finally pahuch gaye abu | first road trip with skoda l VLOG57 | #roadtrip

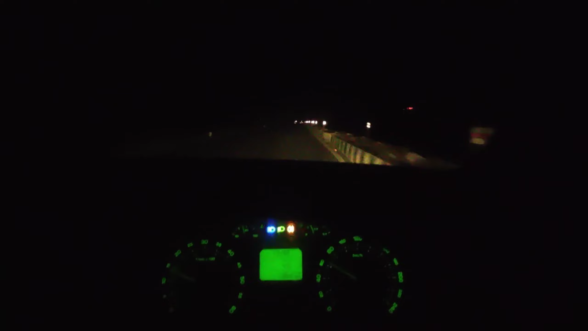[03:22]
पिलाल देखो अभी रानी लेक पे है इधर बीचे रानी लेक है इडर वाली और यह हमार इस गाड़ी है इधर रस्ते में लाइट चालू रखके जाना पड़ते हैं और यह यह एक मिल गया है नमोना
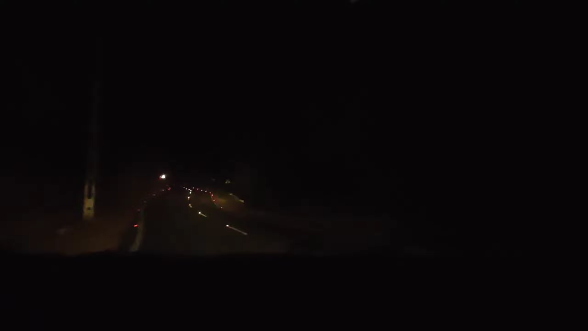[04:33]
बेम बाड़ी है और यह एक मिल अभी किते हैं और देखो खके बाड़ी हैं आधे और यह रहां बाड़ी जाब़े रिए बाड़ी